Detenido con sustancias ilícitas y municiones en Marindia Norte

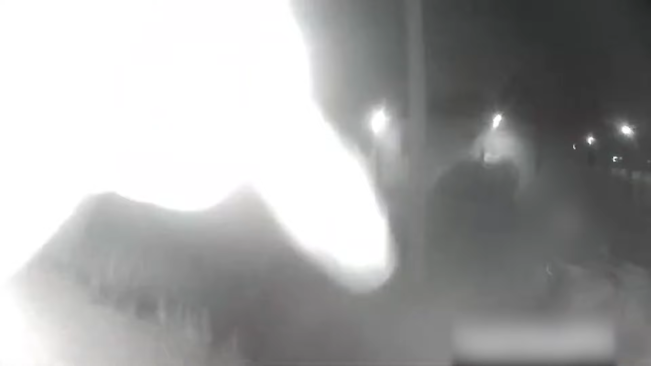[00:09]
La jefatura de policía de Canelones informó sobre la detención de un individuo en
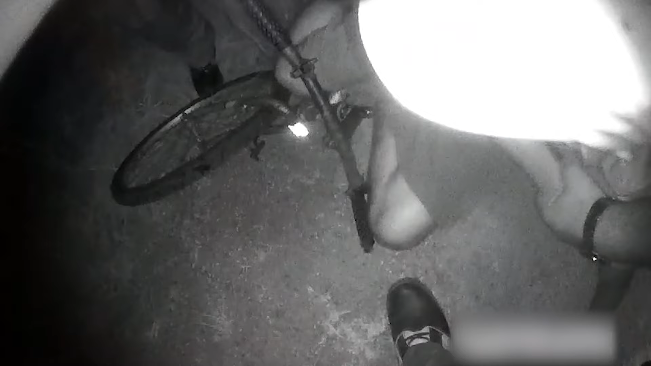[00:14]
Marindia Norte tras recibir una alerta sobre un posible portador de armas circulando en una bicicleta.